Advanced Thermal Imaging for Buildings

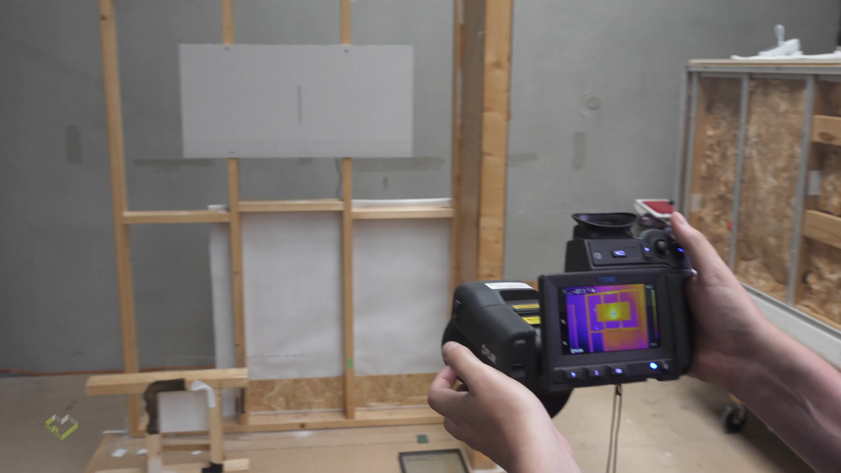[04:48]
And it gives a similar reading compared to the E95 with a wide angle lens.
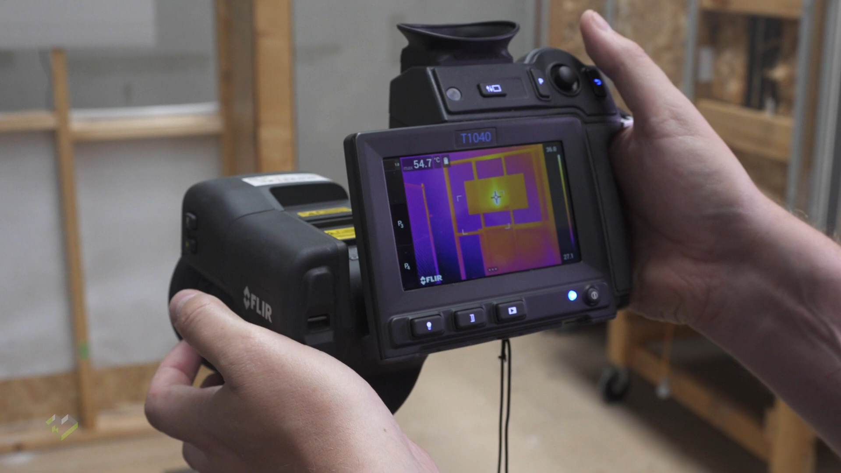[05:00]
And you know, before you even talk about whether this camera is in a calibrated state.
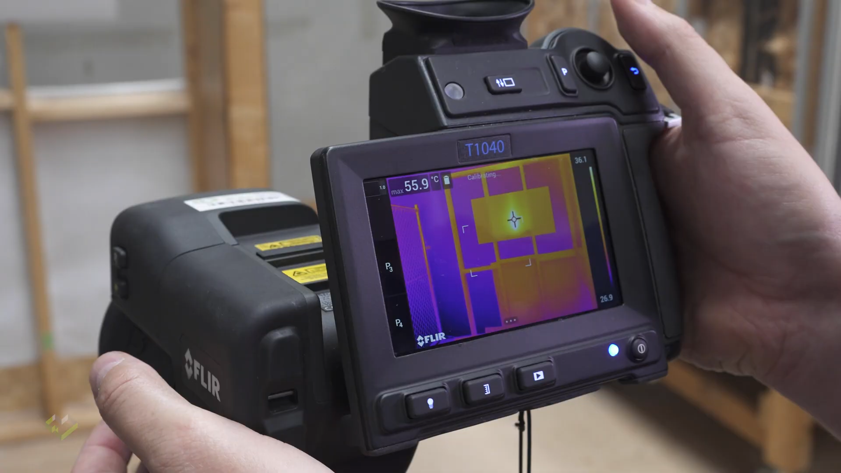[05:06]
On screen: max 55.9°C
And here I'm looking at the same condition
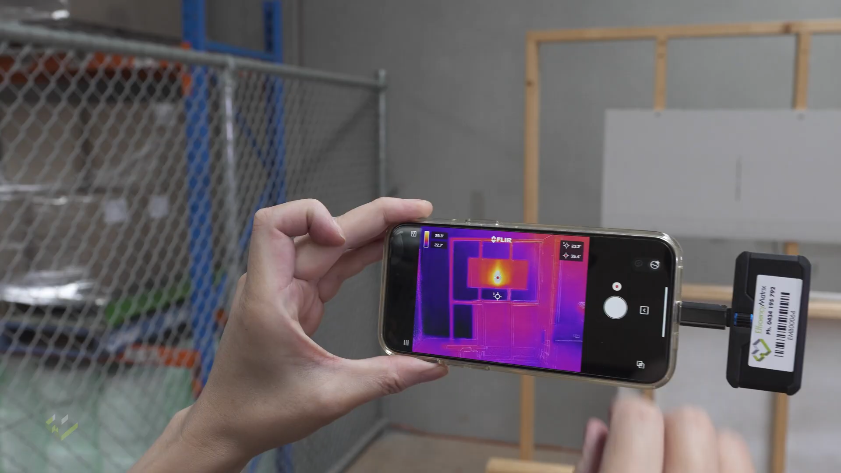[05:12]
with a low end camera that is designed for a quick connection to mobile phone.
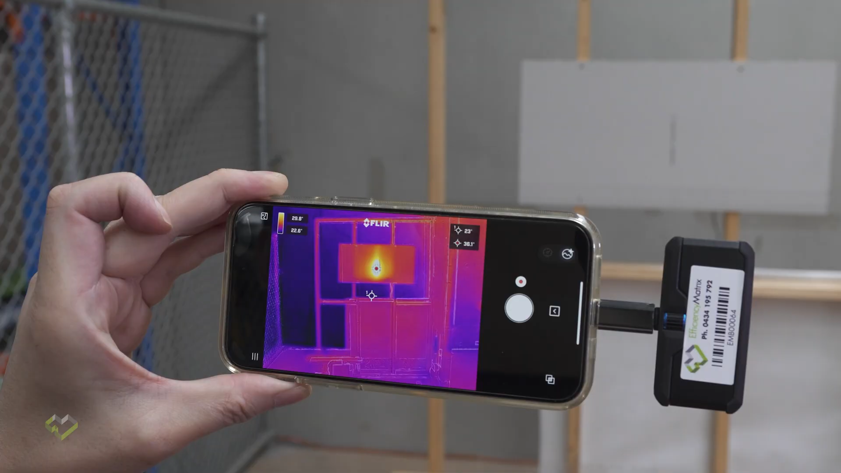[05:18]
The Fleur One Pro and you can see the reading is only 35, 36 degrees.
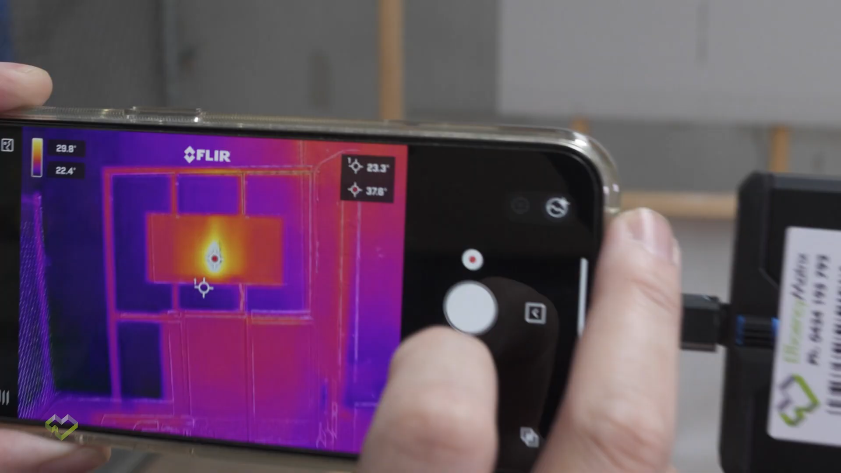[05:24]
And if I walk closer and you can see the reading suddenly going up to 58, 57.
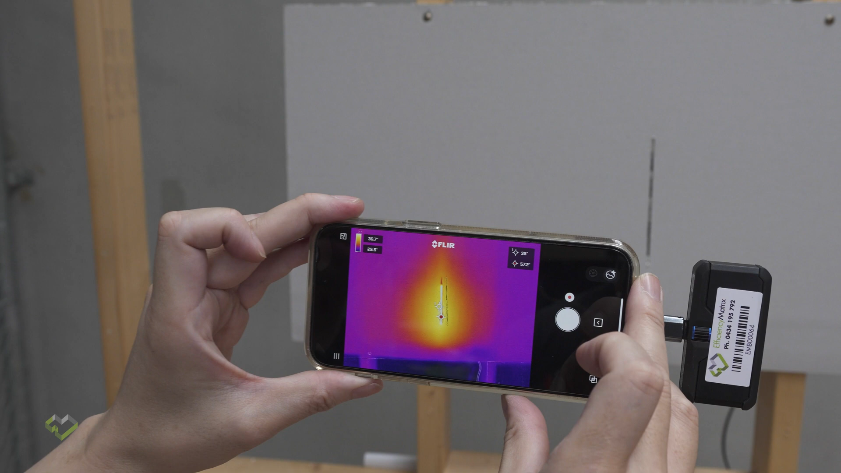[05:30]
So up to this point,
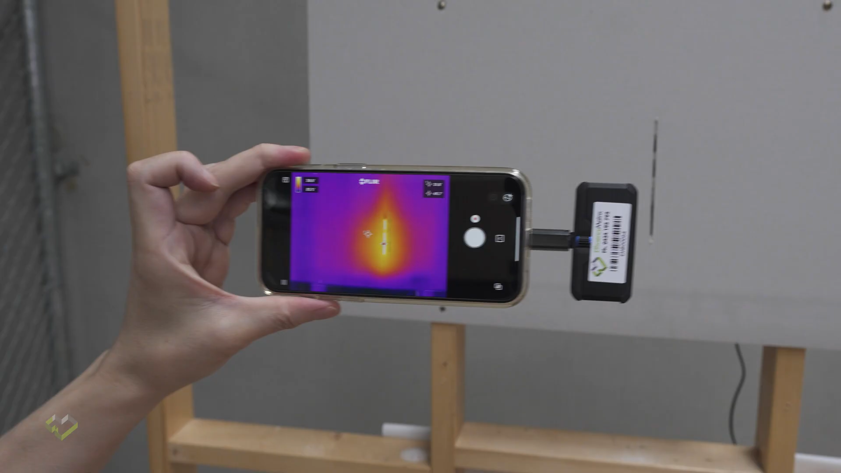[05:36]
we know that the resolution of the camera plays a part on the accuracy of the reading.
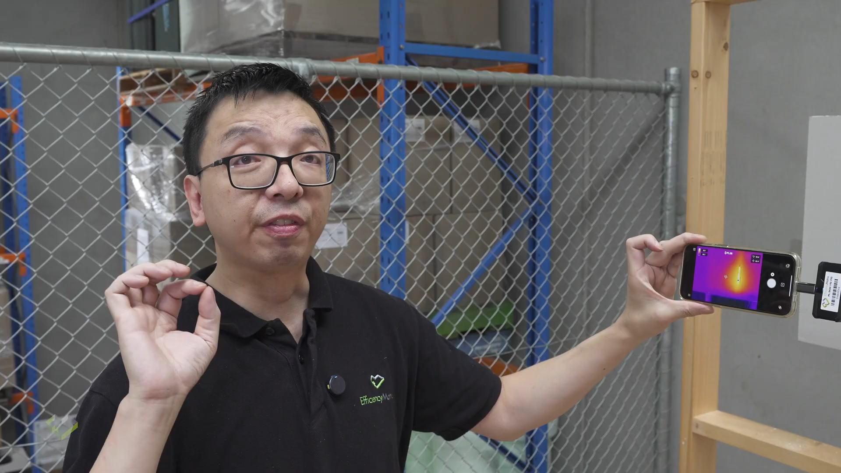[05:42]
The field of view or how wide the lens is capturing the image also play a big part. And the third item is whether the image is properly focused. And the fourth one is if I look at this slit on an angle, suddenly I lose the resolution, the temperature accuracy.
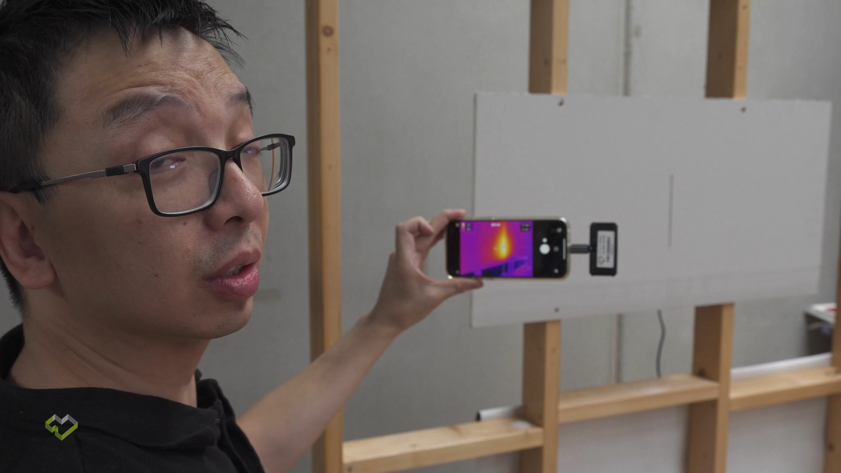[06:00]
It's the same distance. But when I look at it on an angle, then it's not really have a direct view to the heat source and the change. Having a good understanding of these four contributing factor is very critical,
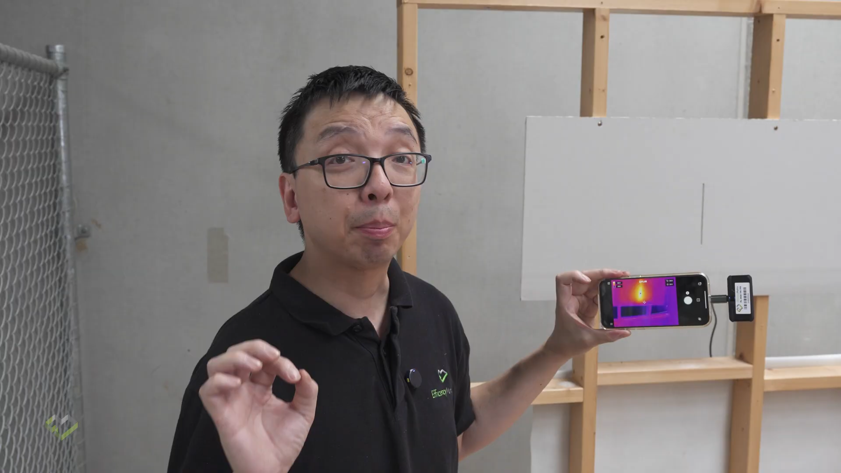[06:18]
particularly in some critical thermal imaging investigation.
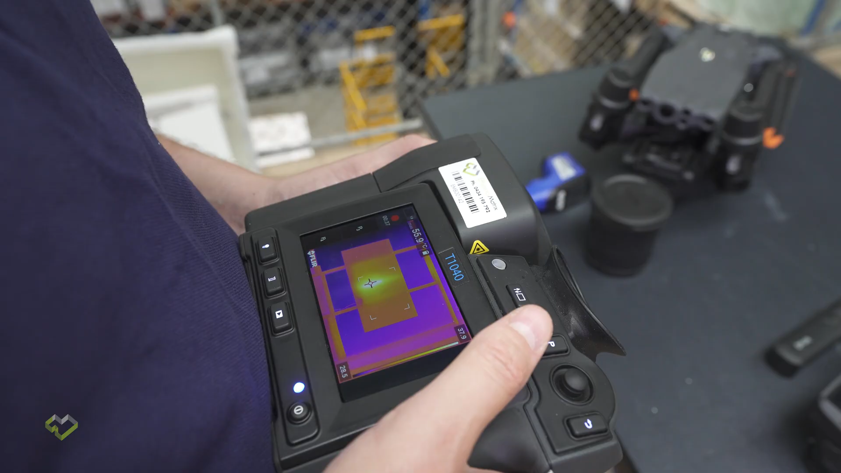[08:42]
which is way more accurate from this distance than the wide angle lens.